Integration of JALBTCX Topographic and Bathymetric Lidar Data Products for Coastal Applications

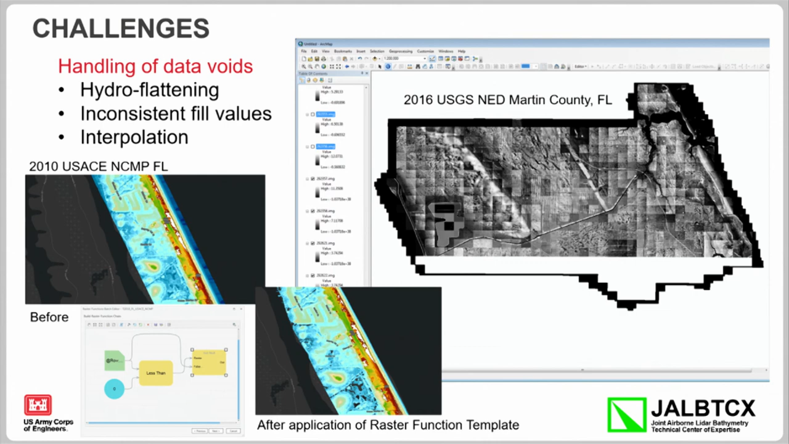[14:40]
And what that does is, if in your sort of layer cake example, if you have a data void in your, let's say, highest priority, you know, data set and it's hydroflattened, it's going to sort of cover up any valid bathymetry that you might have in sort of a data set just below it. And if that's confusing, I'm happy to talk after to anybody.